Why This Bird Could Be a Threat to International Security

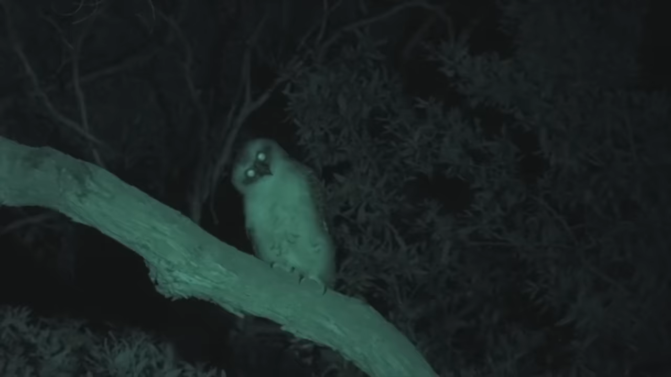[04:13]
And here we have the powerful owl, and yes, that's its honest-to-abe name.
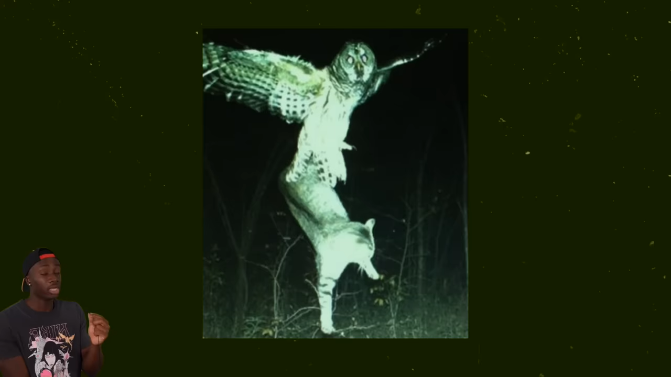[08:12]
And there's even a story of scientists finding an owl nest with 70 plus cat collars, although I personally don't believe that one.
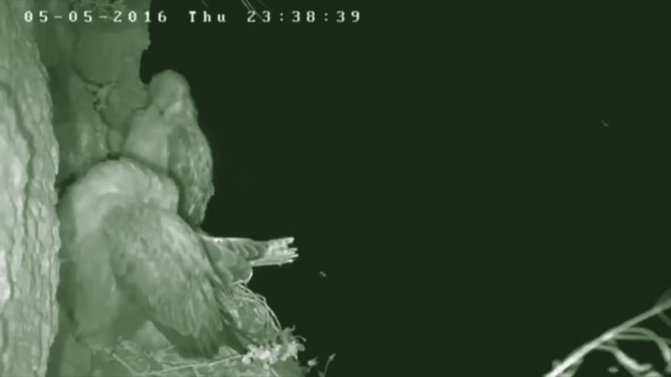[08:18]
But the avian assassin is for sure one of the most underrated predators in nature. Yeah, we're not about to skip past an owl snatching a hawk in its own crib.
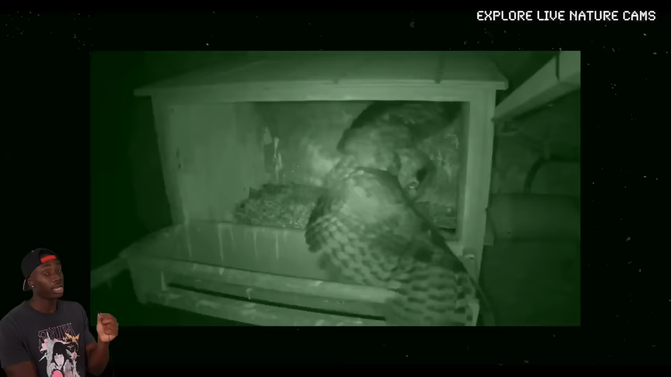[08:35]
As you've seen, they'll use the cover of darkness to commit hit and flies on families like this parrican falcons.
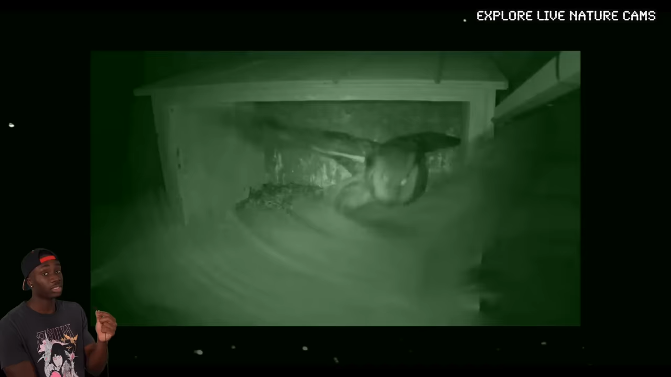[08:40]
And it's not always about a meal, sometimes it's about sending a message.
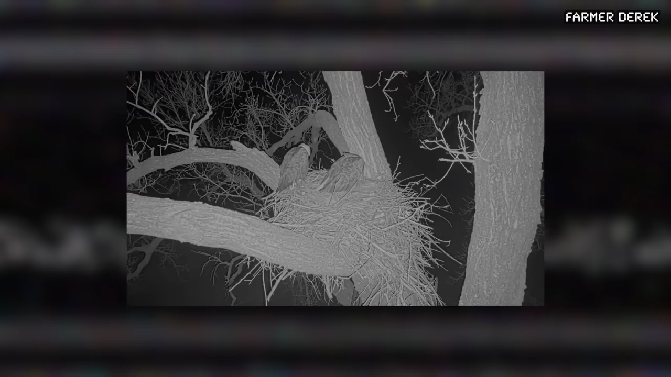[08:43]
Owls don't usually build their own nest, and this homicidal air mime has been seen attacking bald eagles in an attempt to hijack theirs.
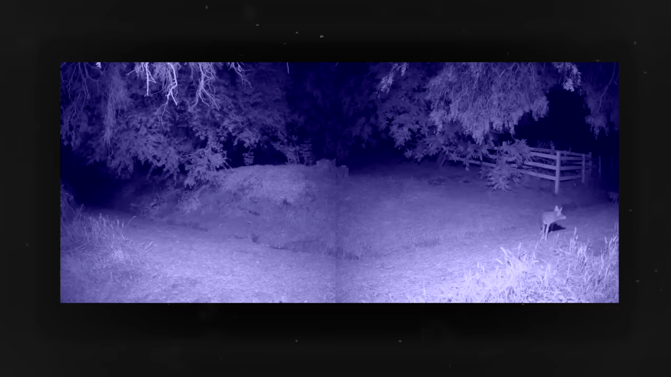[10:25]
Owls will also run fades with deer, and they're not afraid to press out their land predators in their territory, like coyotes.